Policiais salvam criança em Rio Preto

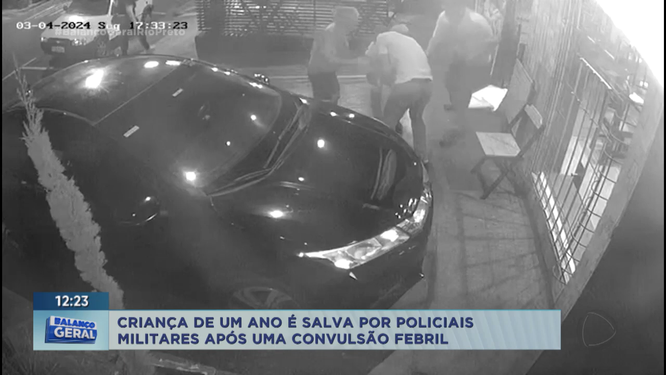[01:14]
A gente consegue ver que no vídeo os pais saem do restaurante, a família também corre ali pra tentar ajuda e que bom que nesse meio do caminho, né, um carro da polícia que estava ali ao redor, próximo do local, então, auxiliou, ajudou e salvou a vida dessa criança. A gente vai conversar com o Cabo Rodrigues, o Cabo estava ali próximo, Jardim Paulista, que é o bairro, e o Cabo já, a gente consegue ver que o Cabo chegou, rapidamente já correu ali pra auxiliar essa criança.
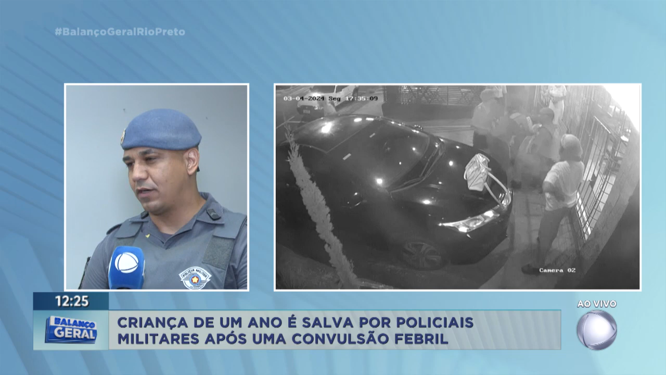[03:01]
Quando ele começou a chorar, ainda a gente se dispôs pra socorrer até o hospital mais próximo, porém a mãe se encarregou aí de acompanhá-lo até a unidade hospitalar. A gente entende que o cabo é nervoso e também a situação, a situação do salvamento da criança trouxe toda essa situação pra ele. Vamos deixar ele respirar um pouquinho, enquanto a gente continua acompanhando as imagens que tá passando aí. O cabo corre, né, pega a criança, coloca no seu antebraço. Essa criança tem um ano de idade, né, até pra quem tá acompanhando a gente.